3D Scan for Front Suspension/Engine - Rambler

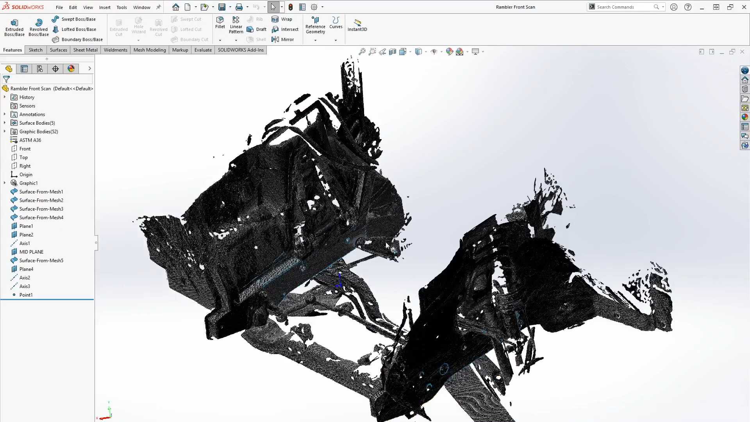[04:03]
Front right wheel back here is where the firewall would be, but I made a last minute decision to not add it to the scan. I just wanted to focus on my channels up here and some of this geometry of these fenders. I felt I didn't really need to add that volume to the model.
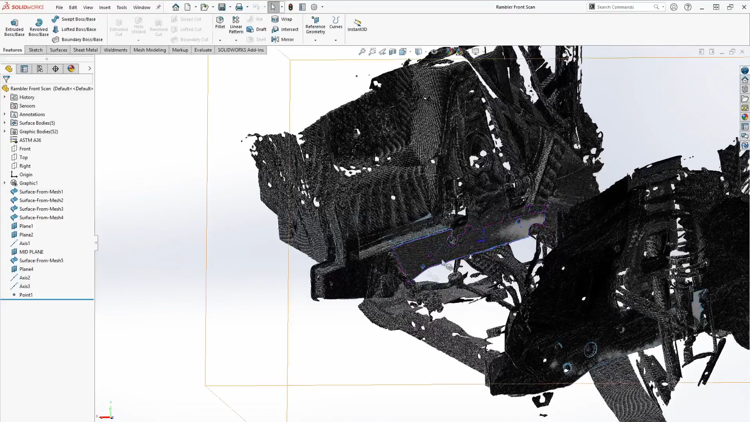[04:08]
I've already recognized some of the surfaces in the same way I did last time using solidworks surface recognition, but since last time I didn't really cover that too far in depth,
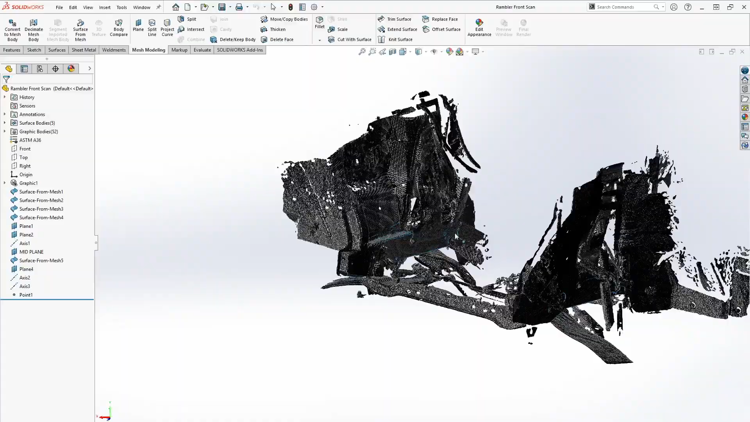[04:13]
I'll do a quick little demonstration of that process. So basically we've got surface to mesh up here. We can use a paint brush,
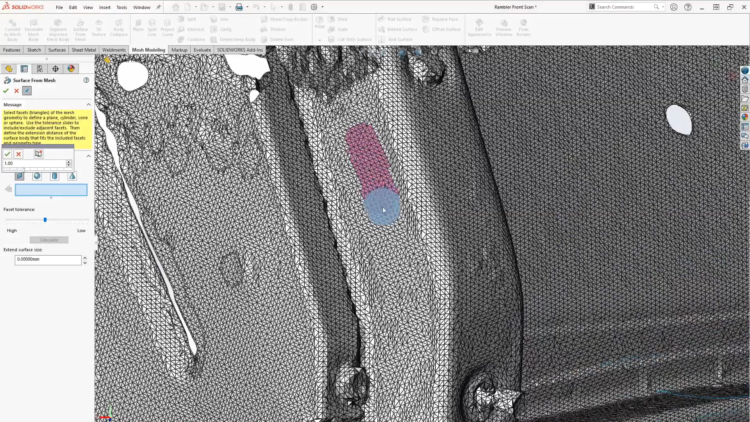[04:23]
just highlight a section, click OK, and it processes for a little bit. Okay, I did a little bit of a time jump.
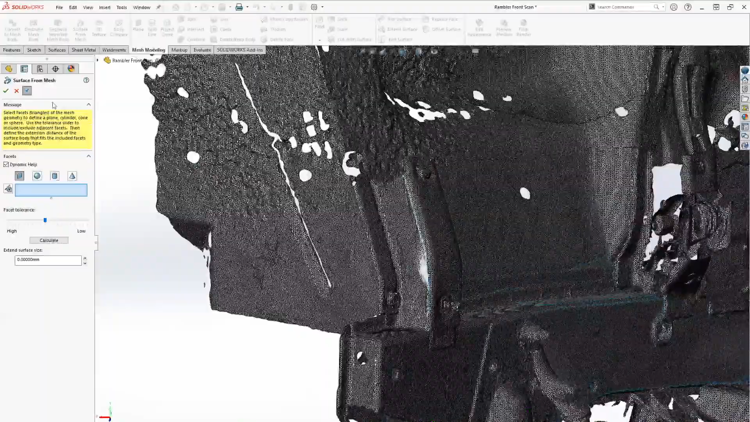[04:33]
There's probably like 30 seconds to process it, but here's the surface it generated and you can kind of see how it is fused with that mesh right there.
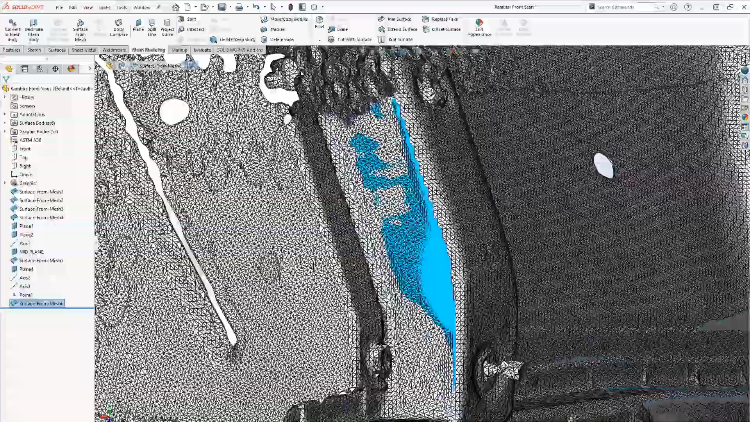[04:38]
So that same process was applied to my main structural channels,
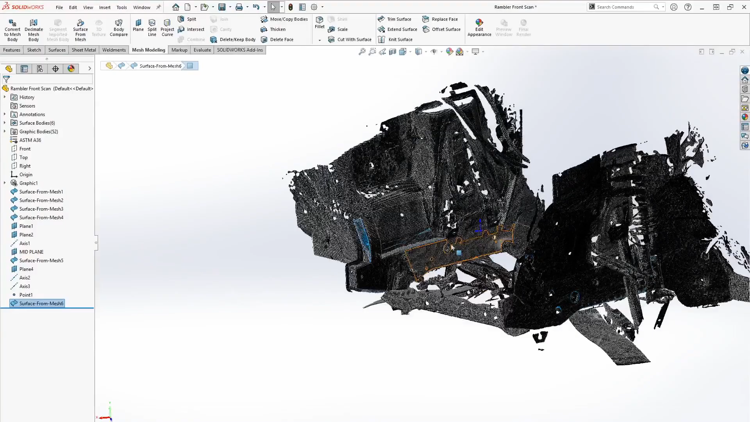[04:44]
both inside and outside, so I'm able to really grab the geometry I need to locate this in the vehicle.
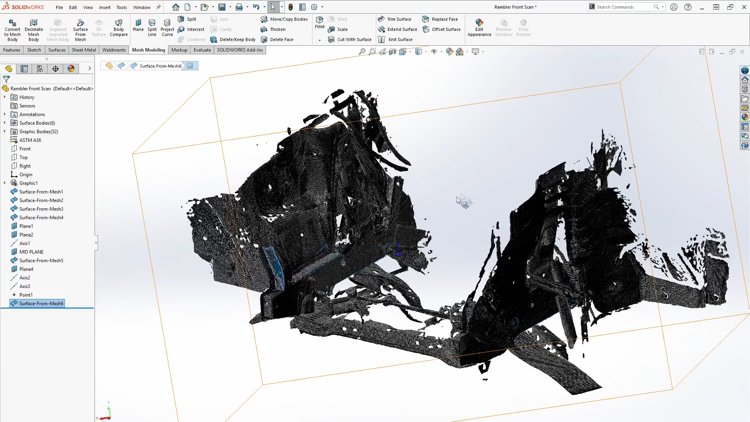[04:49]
Now that we've got that covered, let's jump over to the main assembly and show you how I integrated this scan into it.
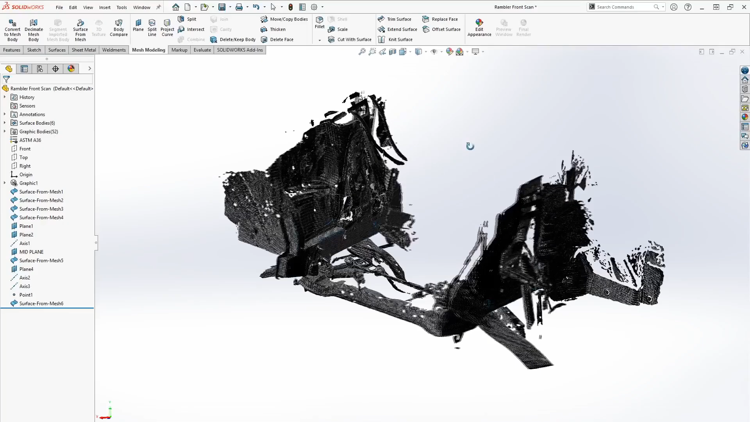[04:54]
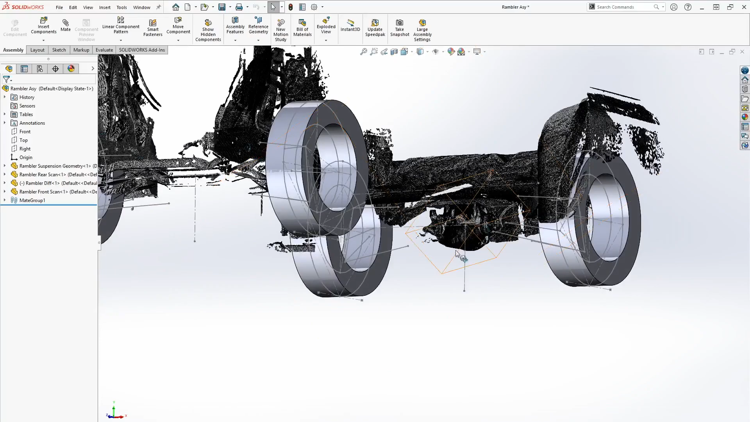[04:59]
Okay, so right away you're going to recognize that rear diff that I scanned in the last episode on the Rambler as well as the rear scan and how I kind of integrated that to the system.
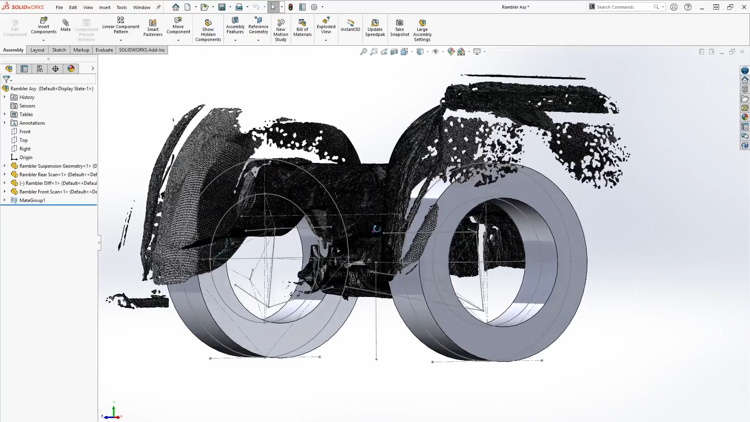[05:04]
The tires might be new.
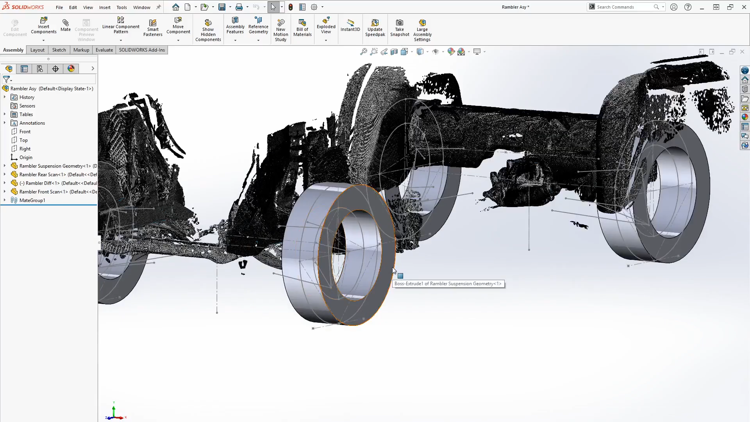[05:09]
I added these extrusions just to kind of a rough estimate or kind of show some general tire size in there.
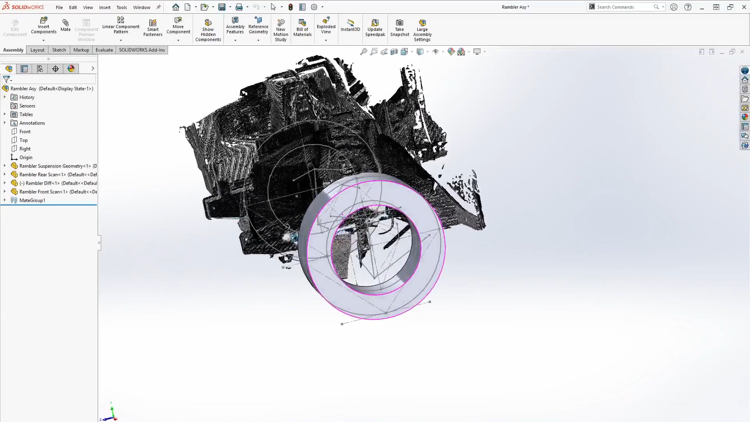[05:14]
I'm not set on this size just yet, but I wanted to get something there to kind of help the viewer or help you see exactly what I'm going for.
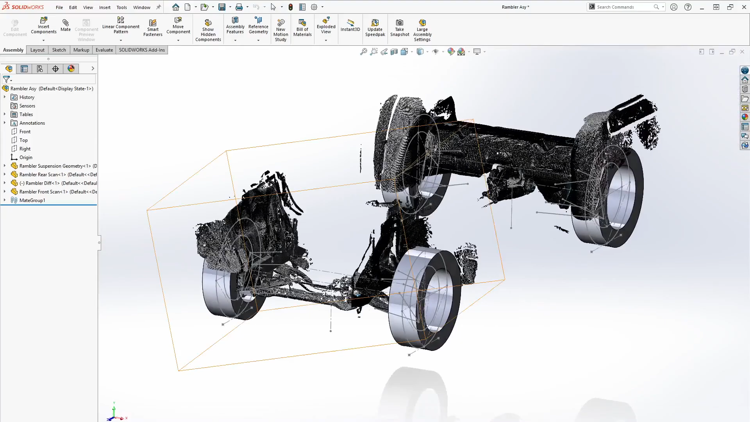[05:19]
I used my reference geometry to place this front scan laterally,